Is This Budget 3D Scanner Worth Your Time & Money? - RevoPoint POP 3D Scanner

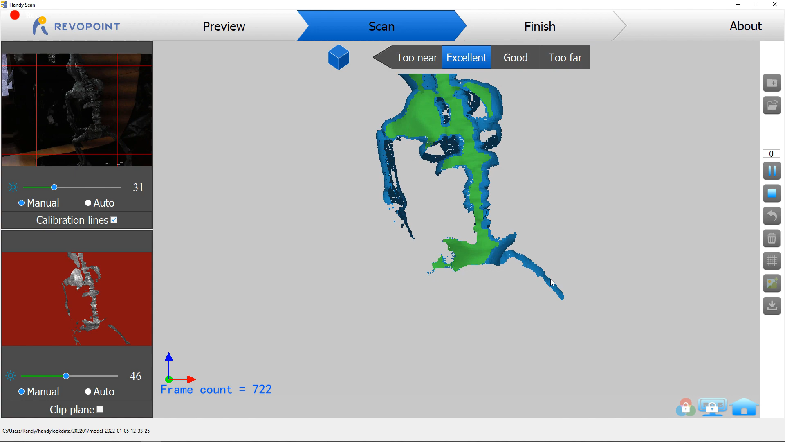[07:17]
So I thought it'd be a perfect thing to see what it can do and what it can pick up and how well it can actually repair
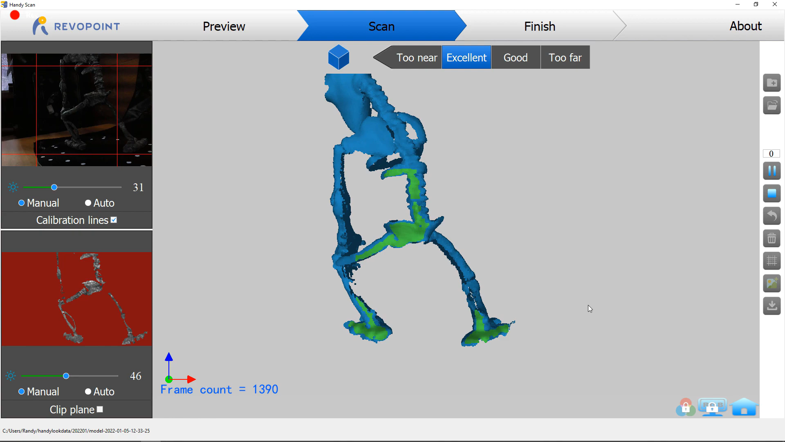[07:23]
it and see if it looks anything like the original.
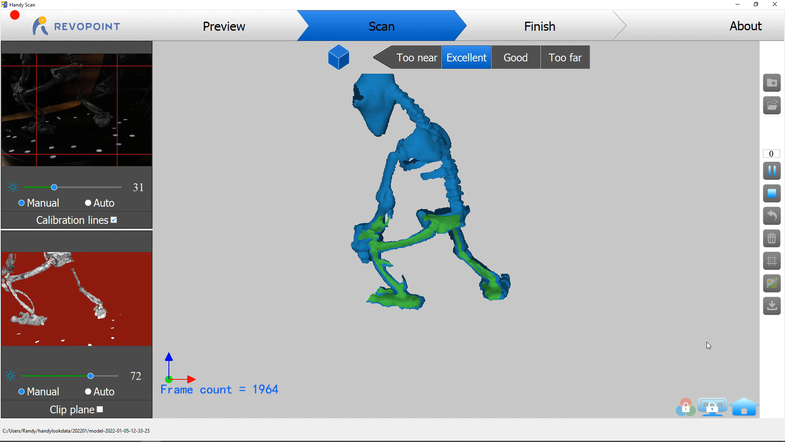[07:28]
So from the looks of it, it did a really good job at scanning this and I had to move the position a couple times just to get all
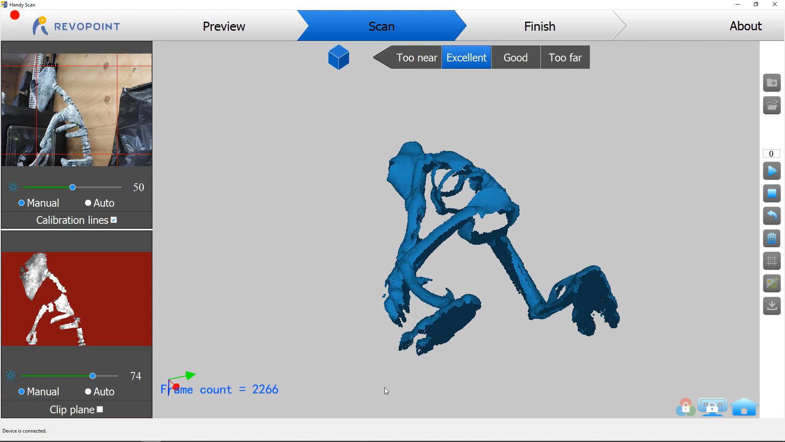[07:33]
of it in frame and make sure everything was going to come up. But I pretty much have the general shape of everything.
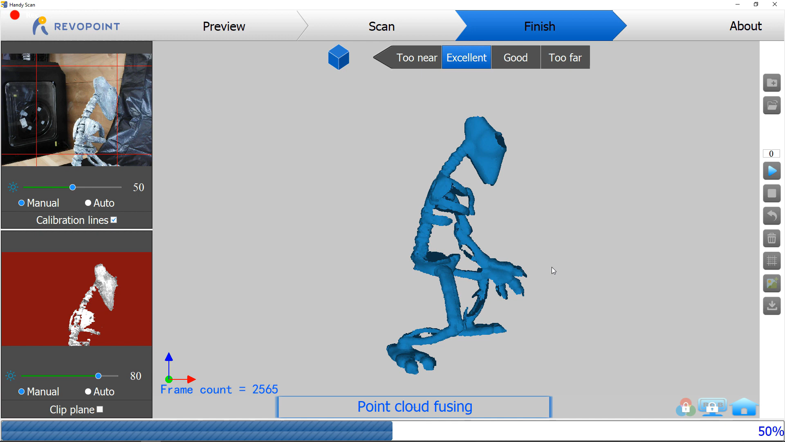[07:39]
And due to it having so many holes through it and not being able to scan the inside of like the rib cage, I'm just going to tell it to fill holes and see what happens.
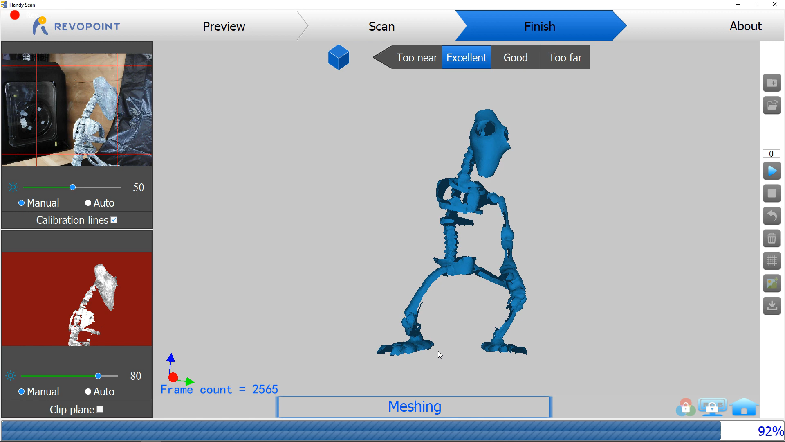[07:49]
So it filled all the holes, but it also filled in the entire rib cage into one solid block and the entire pelvis as well. And if you look at the bottom of the feet, they're kind of like concaved and weird looking, but this is what I pretty much expected to happen.
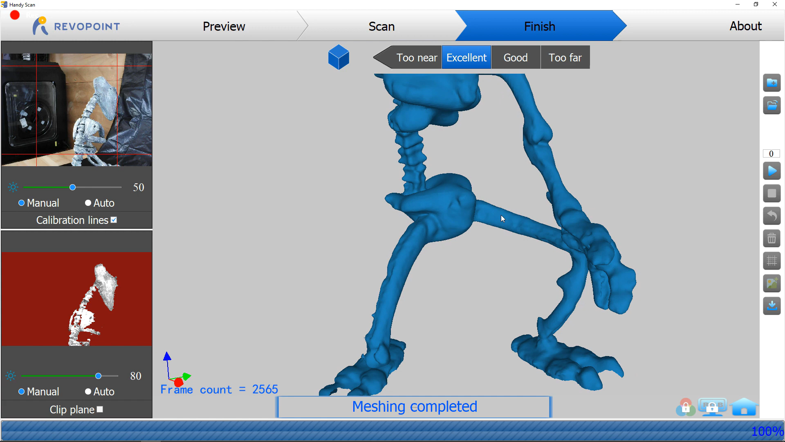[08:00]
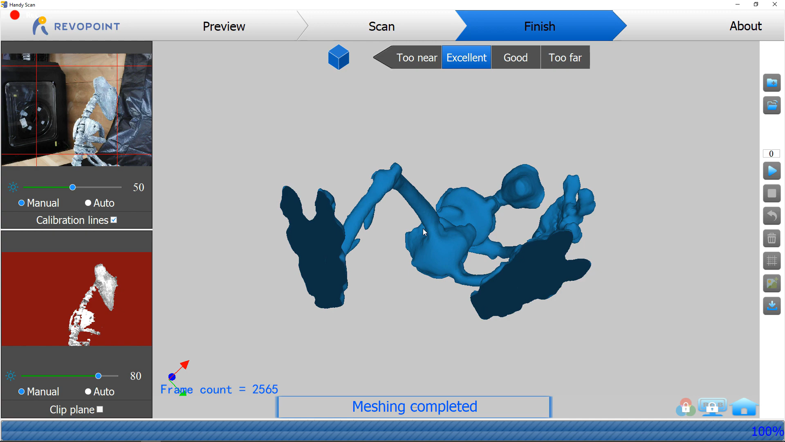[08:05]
But yeah, if I actually wanted to use this for anything, I would have to go into a modeling software and clean it all up and fix it.
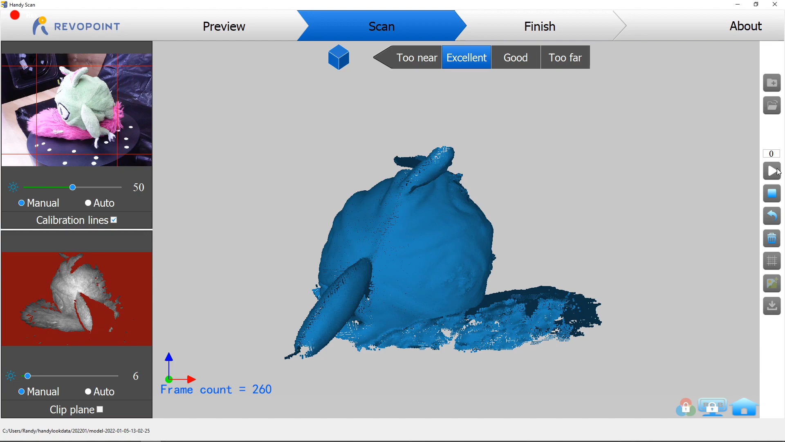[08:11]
And surprisingly, it's actually really good at scanning stuffed animals. And this is a toy from one of my dogs and it's able to scan the main body of it really well. The fluffy tail part, not so much, but the rest of it really good.